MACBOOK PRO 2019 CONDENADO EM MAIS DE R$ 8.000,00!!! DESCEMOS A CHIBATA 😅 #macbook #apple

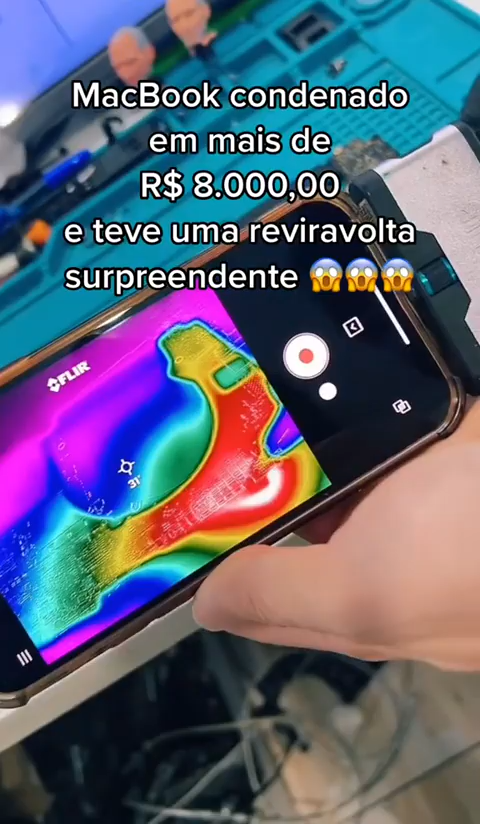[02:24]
E utilizando a câmera térmica, olha onde está aquecendo. Tem um curto-circuito ali.
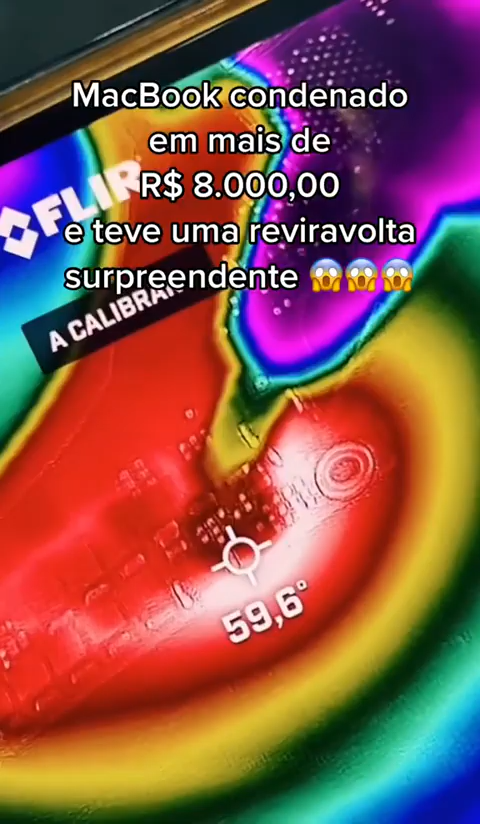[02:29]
E com a troca de um capacitor, a tensão já está com 20 volts.